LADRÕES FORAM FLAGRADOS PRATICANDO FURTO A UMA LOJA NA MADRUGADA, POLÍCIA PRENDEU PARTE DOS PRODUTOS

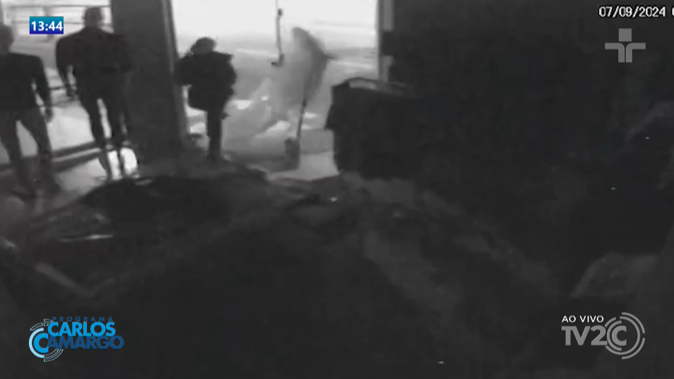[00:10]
Ele usa uma marreta para literalmente destruir a fachada da loja para poder entrar e catar o que ele queria lá de dentro. Esta imagem é da fachada, mas tem imagens também de outros pontos dentro do estabelecimento com o cara inclusive catando material.
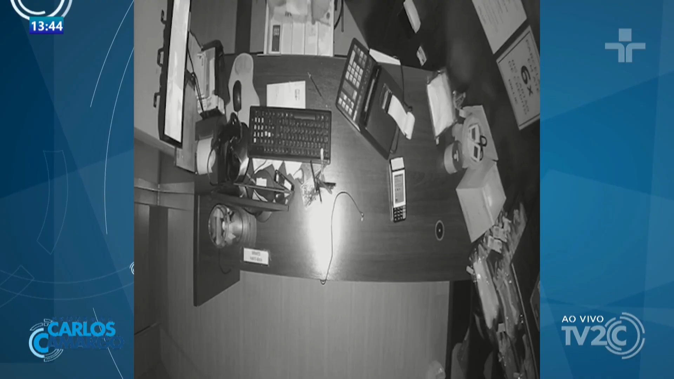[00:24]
Olha lá, foi lá no caixa. Amigo, quem é que deixa dinheiro em caixa de loja hoje, hein? Quem é que deixa? Primeiro, que a grande maior parte das pessoas estão pagando com pix ou com cartão de crédito, né? Então você não fica com dinheiro no estabelecimento comercial.
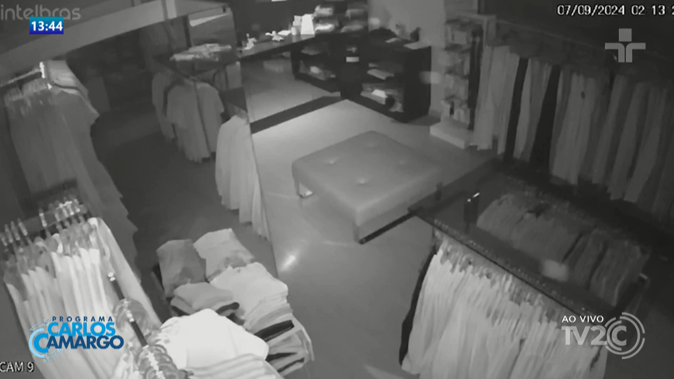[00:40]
Até o ladrão entra lá na loja, vai assaltar, vai roubar o quê? Às vezes rouba, tem lá 40, 50, 60 reais de troco, né? Leva as moedinhas e tal, isso ainda tem nos estabelecimentos. Mas a grande maior parte é papel, é pix, é cartão de crédito e o cara entrou ali e deu um prejuízo considerável no estabelecimento. Fora o que ele retirou, essa imagem aí, ela é importante, a polícia está tentando usá-la para ver se consegue identificar o cara, né, amigo? Ele entrou no estabelecimento e retirou um monte de coisas de lá, principalmente roupas, principalmente.